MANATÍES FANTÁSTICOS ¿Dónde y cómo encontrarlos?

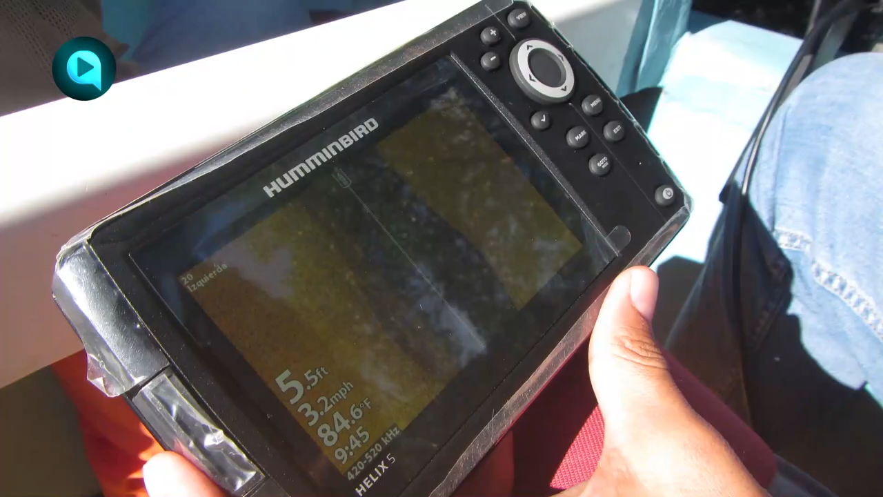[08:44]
On screen: depth 5.5 ft, water 84.6°F, speed 3.2 mph
Como un complemento de esta metodología está el sonar de barrido lateral, que se instala debajo de la embarcación. Esta herramienta la recomiendan para que se emplee en ríos oscuros de poca anchura.
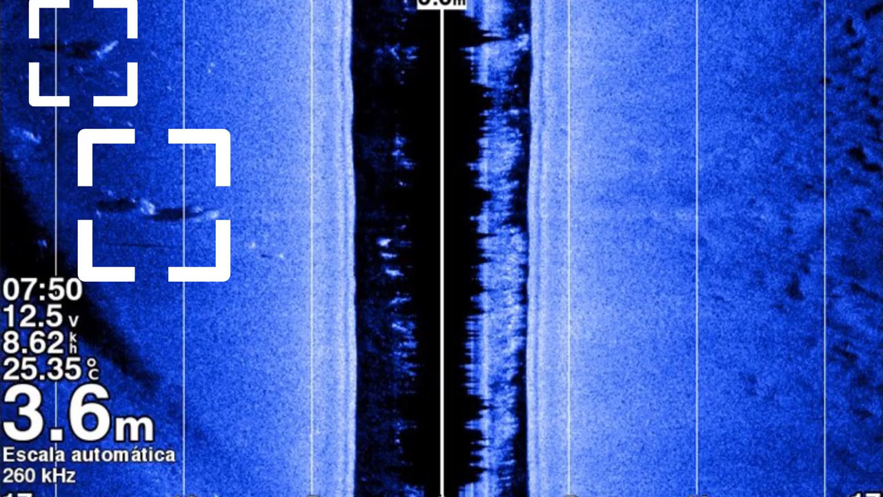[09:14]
On screen: depth 3.6 m, water 25.35°C
En esta se observan pequeñas siluetas que confirman la presencia de un grupo de manatíes. Para emplear esta herramienta también se requiere de experiencia en el análisis de las imágenes para acertar sobre qué objetos sumergidos corresponden a un animal como el manatíes.